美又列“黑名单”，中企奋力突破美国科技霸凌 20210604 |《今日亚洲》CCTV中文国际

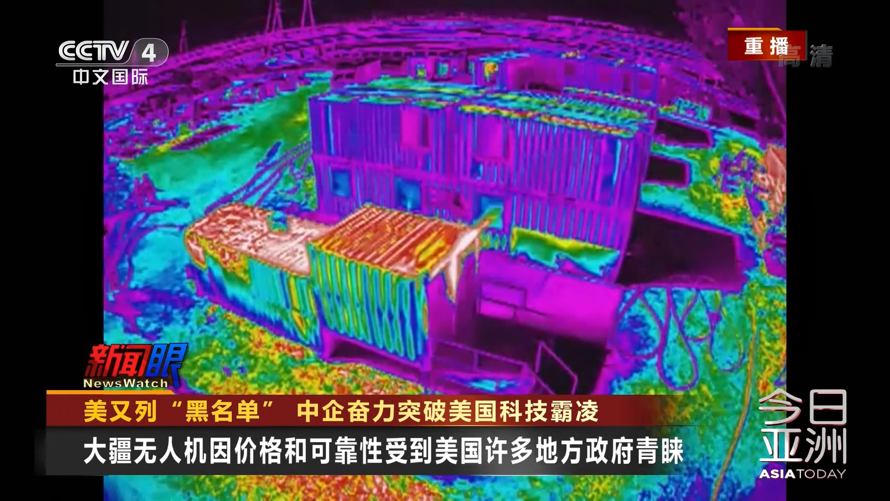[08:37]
无人机上的摄像头可以帮助消防队员看清楚受灾地区温度最高的地方在哪里大火是否越过了防控线以及是否有人处于危险之中等